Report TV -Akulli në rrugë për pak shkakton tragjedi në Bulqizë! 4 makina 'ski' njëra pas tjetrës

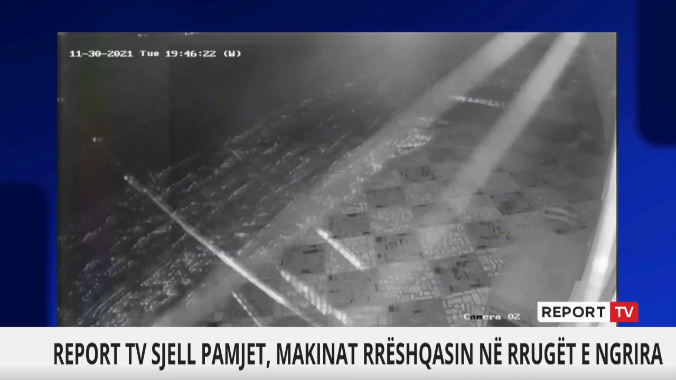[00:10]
Pra një e akullit në këtë segment rrugor është gjatë gjithë periudës e dimrit. Këto janë pami ekskluzive që ka sigrua report televizion
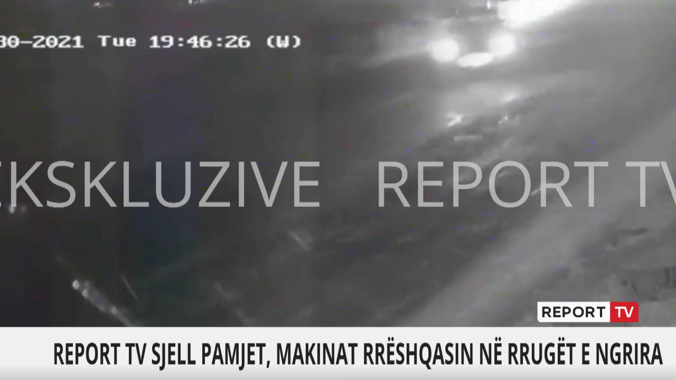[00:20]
nga kamerët e një biznesi që ndodhet pra një gjithur me këtë segment rrugor, ku pra një e akullit në rrugë shohen pra se qëpar shkakton që gjitho automjet që aty kalon rrëshket. Dhe kjo bënë shumë të rezikshumë këtë segment. Nuk e dim nëse bëhet fjalë vedëm për një pjesë caktuar apo një gjithësit konsderush me të segment rrugor nga Bulqiz e në drejtim të peshkopis.